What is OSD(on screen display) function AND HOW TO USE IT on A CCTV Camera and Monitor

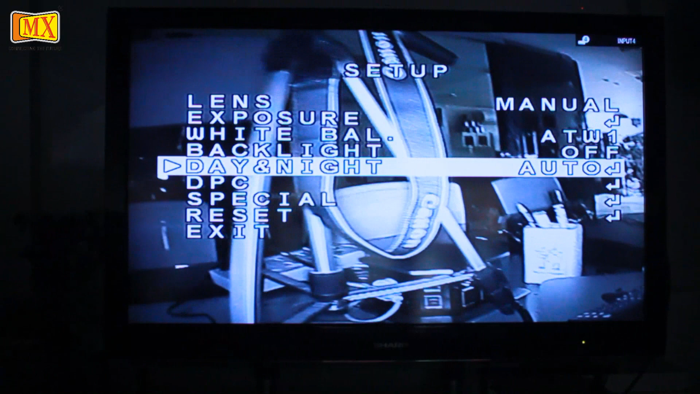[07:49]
Auto, that is it automatically detects that there is no light or low light.